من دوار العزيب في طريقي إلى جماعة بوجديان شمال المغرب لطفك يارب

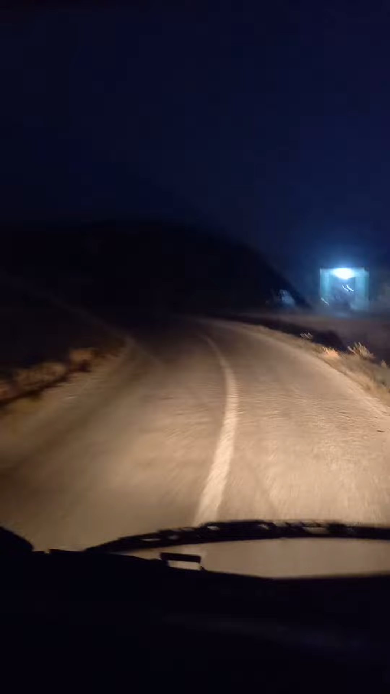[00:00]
السلام عليكم. هذه الطريق هي الدوج ديال ما شاء الله. من الطريق هي الدوج ديال هما كانوا قطع لهم الكهرباء. الحمد لله تم استعادة بعض المناطق الكهرباء.